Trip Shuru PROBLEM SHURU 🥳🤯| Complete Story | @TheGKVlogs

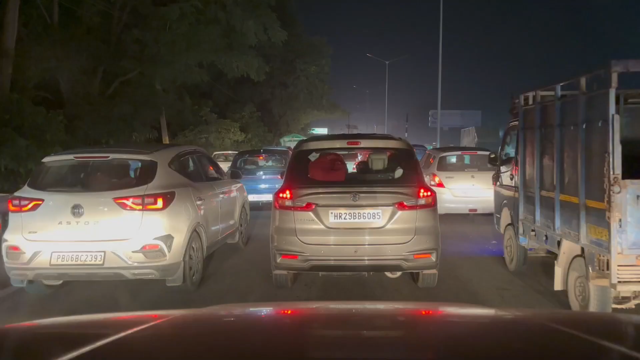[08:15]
कभी कभी पी लेनी चाहिए ज्यादा नहीं पीनी चाहिए अपने डेस्टिनेशन से भाई 1 से 1.5 किलोमीटर पहले हमें मिलता है बहुत ही भयंकर जाम 1 किलोमीटर के करीब का है जाम टाइम कितना दिखा रहा है 22 मिनट्स यही
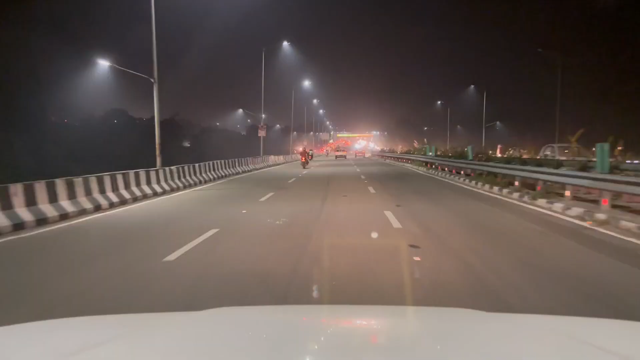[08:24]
कट है पानी हां इतनी सारी लाल बत्तियां दिख तो रही है जलती हुई देखो कितना जाम है ये तो सिर्फ आने का है ये ऊपर चढ़ रहा है चल ले भाग ले
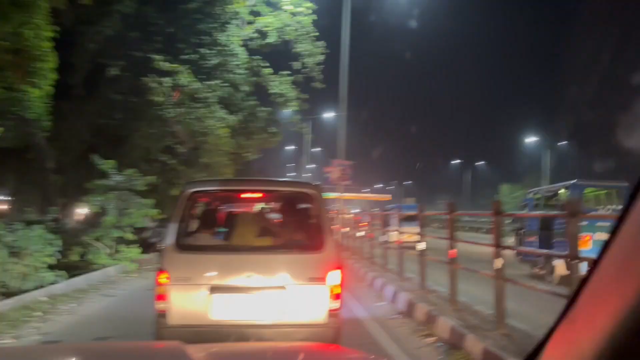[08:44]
पीछे भी पूरा जाम लगा हुआ है देखो पाजी ने सर्टिफिका का चालान काट दिया बहुत देर से करता हटा नहीं आ रहा थे तो पुलिस वाले भैया ने